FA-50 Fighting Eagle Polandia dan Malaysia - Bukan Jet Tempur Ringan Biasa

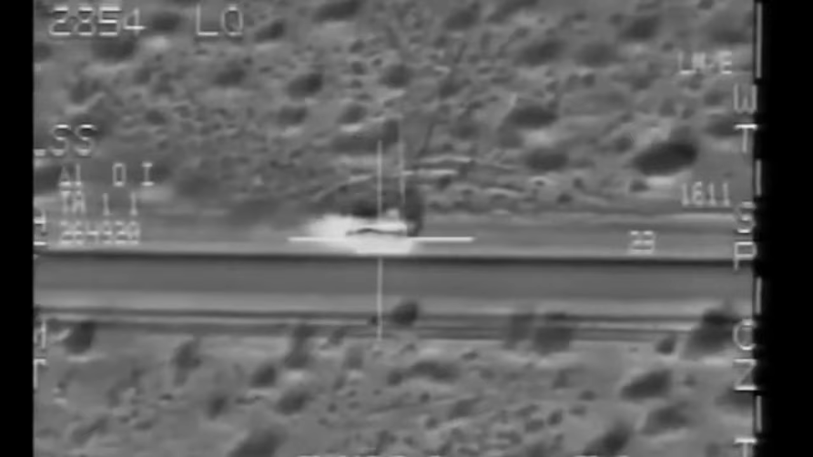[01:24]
Perannya yakni menyediakan identifikasi positif pada sasaran, lacakan otonom,
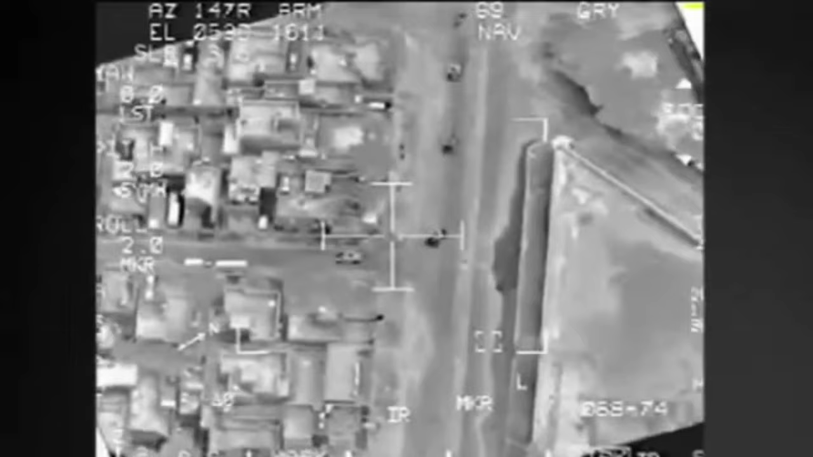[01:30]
pointing koordinat GPS atau Global Positioning System, dan panduan untuk presisi pelepasan bom atau rudal.